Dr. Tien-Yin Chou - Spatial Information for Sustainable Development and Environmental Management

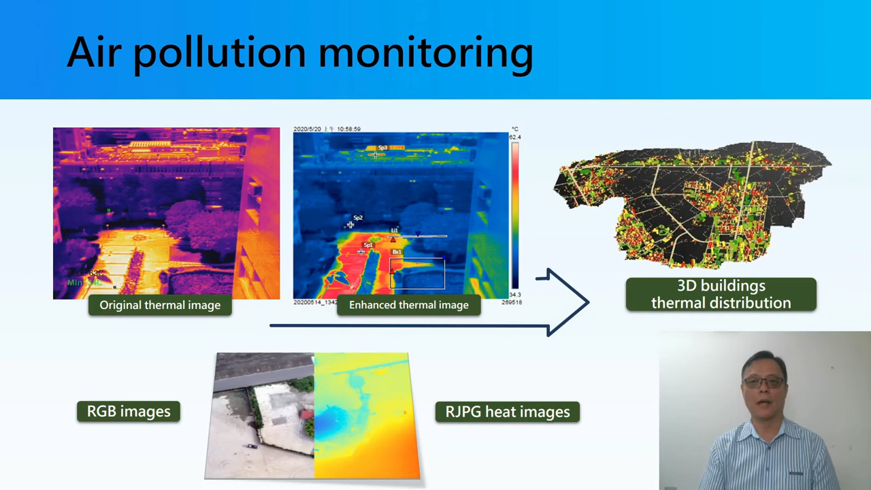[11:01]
And also because we can build the local three dimensional buildings information combined together, then we'll be able to catch and also to tell about if there are any kind of urban heat index things really being happened or where has the high temperature has a low temperature. And also here has the higher pollution or low air pollution and from where exactly the location and nearby conditions.